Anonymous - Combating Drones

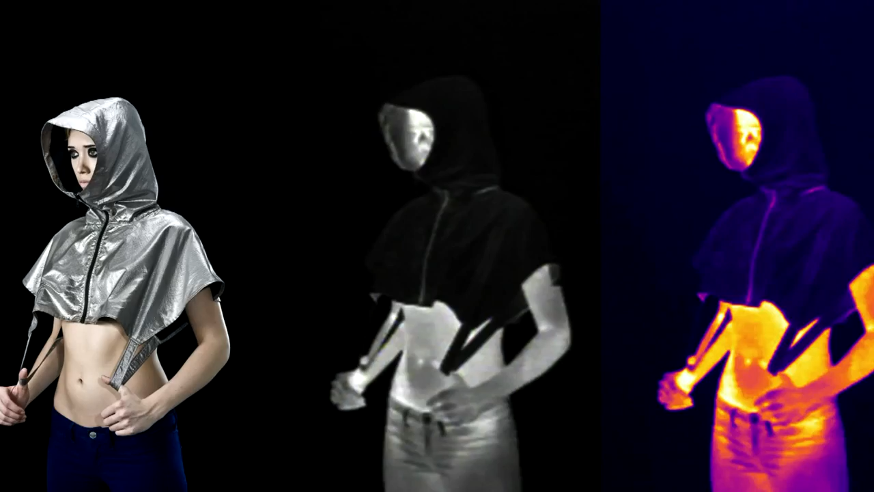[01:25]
recently released a series of clothing called stealth wear that conceals your body temperature from the infrared cameras of drones.